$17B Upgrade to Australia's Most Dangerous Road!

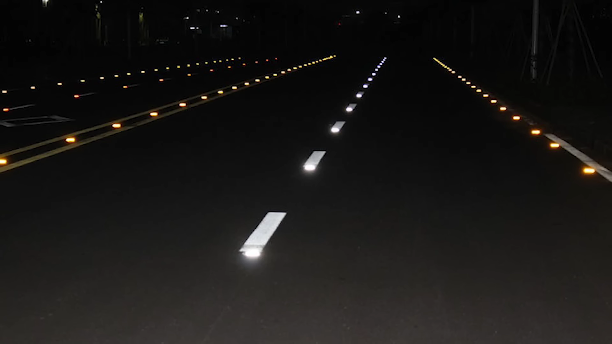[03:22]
which is mixed with tiny glass beads so they reflect light at night.